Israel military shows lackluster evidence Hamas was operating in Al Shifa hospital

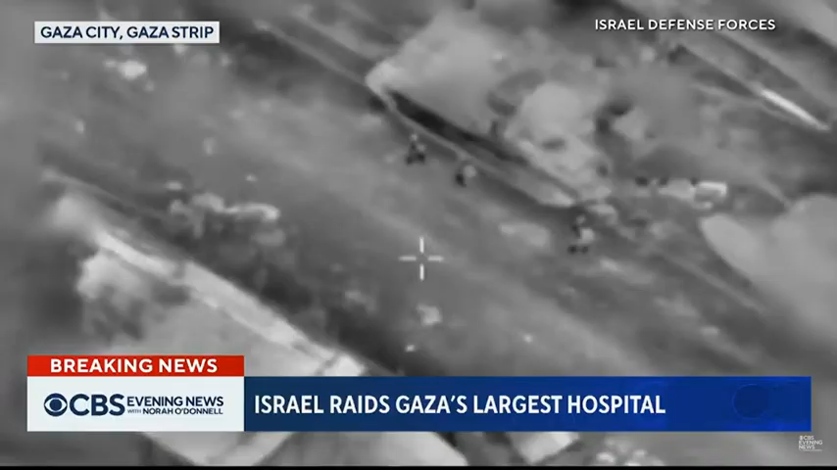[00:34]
Israeli troops stormed the hospital in what it calls targeted raids in a search for Hamas militants.